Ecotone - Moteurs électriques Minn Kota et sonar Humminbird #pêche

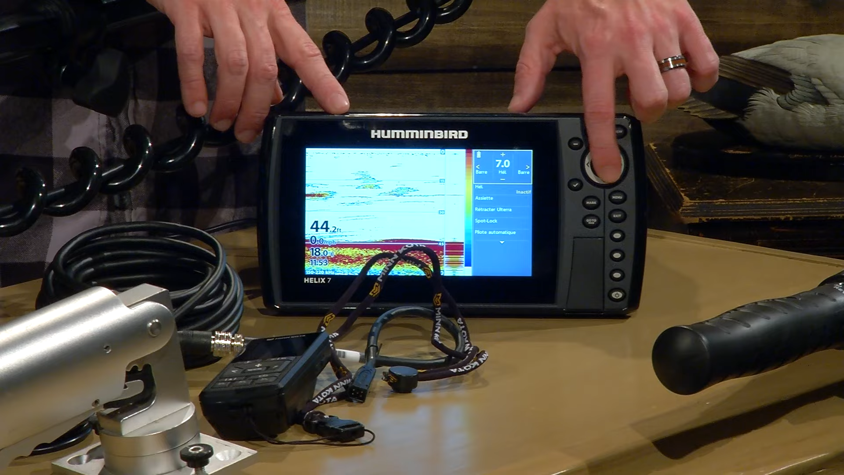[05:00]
Donc, on y va vraiment avec les boutons. Dans les autres modèles, ce serait carrément touch, mais toutes les fonctions de la manette sont répliquées sur le sonore.
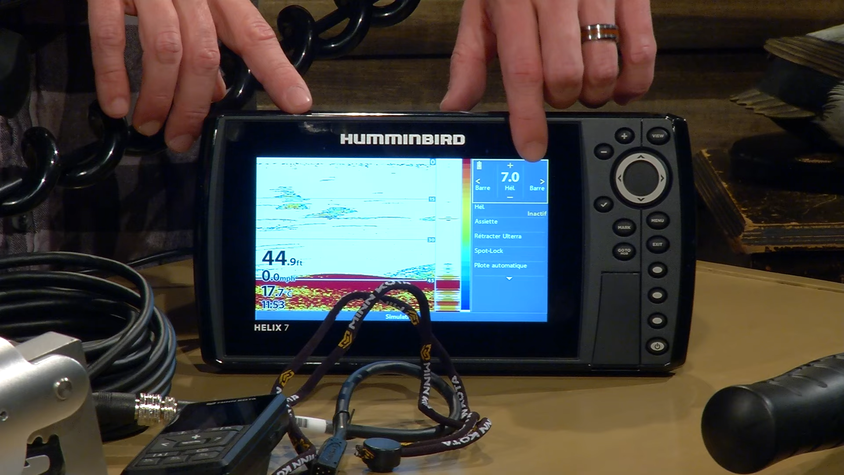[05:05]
On screen: depth 44.9 ft, speed 0.0 mph
Donc, assis au banc du conducteur, on pourrait littéralement là, pendant que le pêcheur qui est au front, au devant de la machine, aurait la manette.
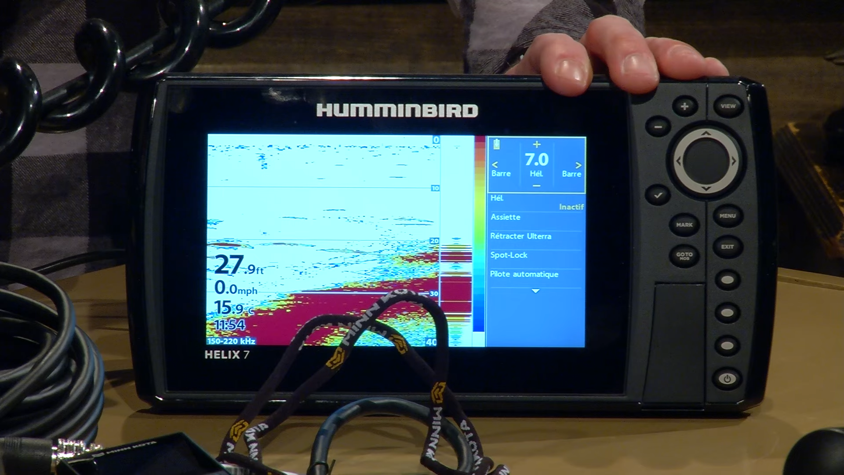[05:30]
On screen: depth 27.9 ft, speed 0.0 mph
C'est vraiment le fun pour ça. Ta manette est là. de venir s'inter-relier.
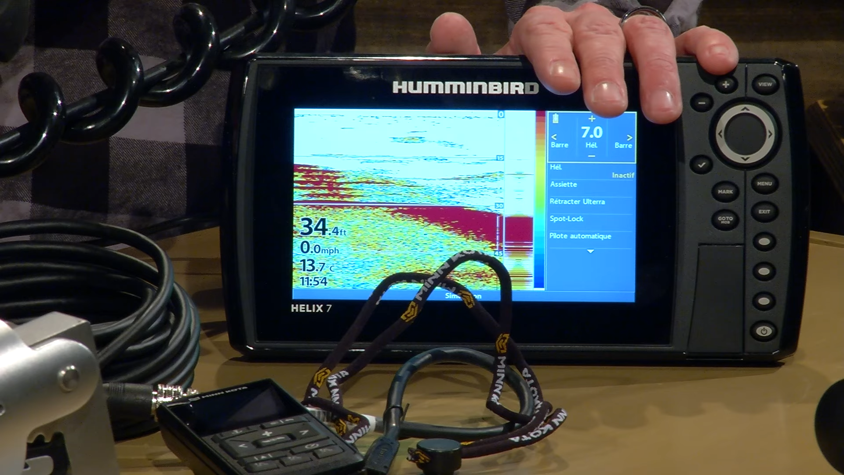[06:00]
On screen: depth 34.4 ft, water 13.7°C, speed 0.0 mph
Tu as ton GPS, tu peux travailler avec la carte Lake Master au Québec, la carte Navionic.